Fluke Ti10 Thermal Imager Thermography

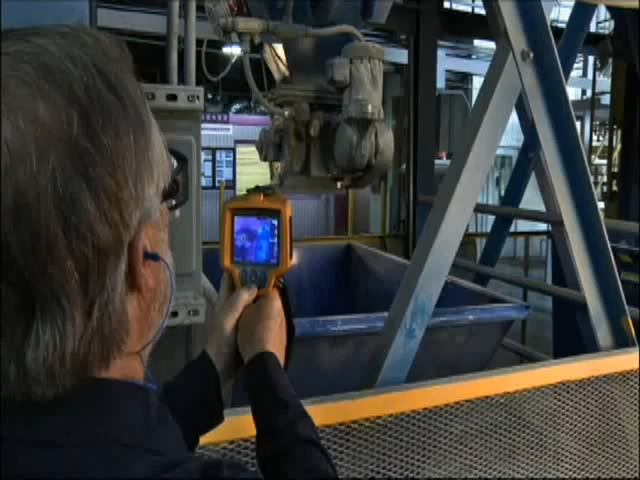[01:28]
So I would say it's a good all-around instrument across electrical and mechanical.
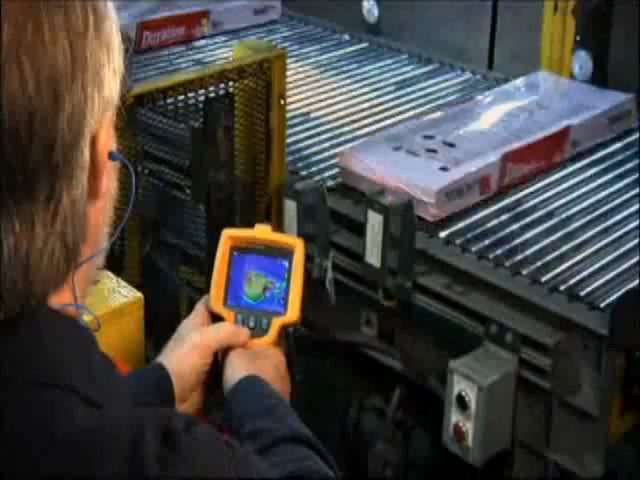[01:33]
I was actually the person that made the decision to buy a fluke camera.